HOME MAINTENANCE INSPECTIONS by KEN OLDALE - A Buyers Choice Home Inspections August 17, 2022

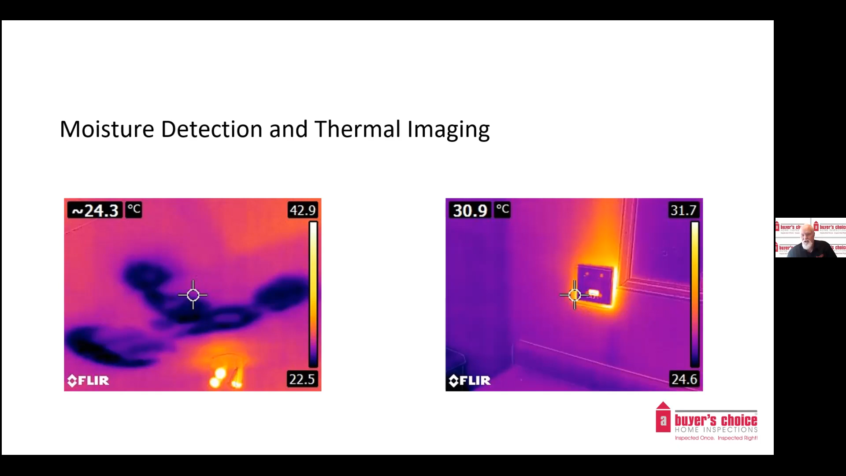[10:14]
We also use the thermal imaging to identify any electrical issues, overheating circuits, and fixtures. These electrical issues can often go unseen.